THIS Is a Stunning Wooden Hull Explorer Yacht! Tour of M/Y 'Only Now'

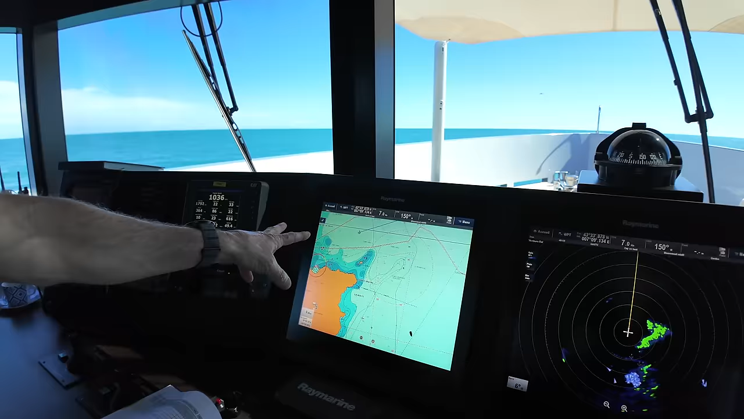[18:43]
We run our chart plotter on this Raymarine screen here normally.
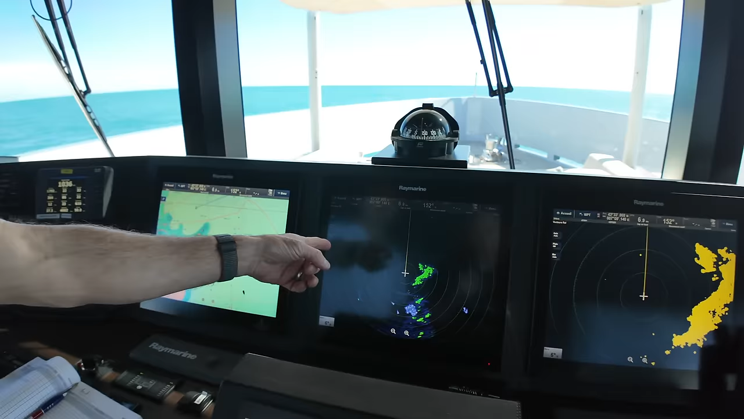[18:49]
We've got our four kilowatt radar on this screen. Yep.
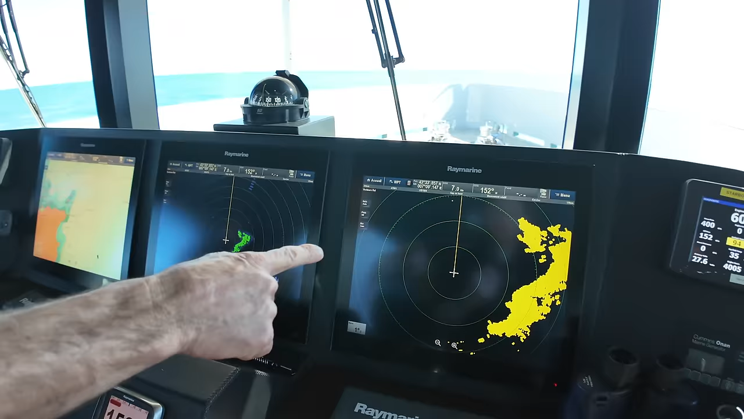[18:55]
Our 12 kilowatt radar on the starboard screen. Yep. Then we've got our starboard engine controls for the cats.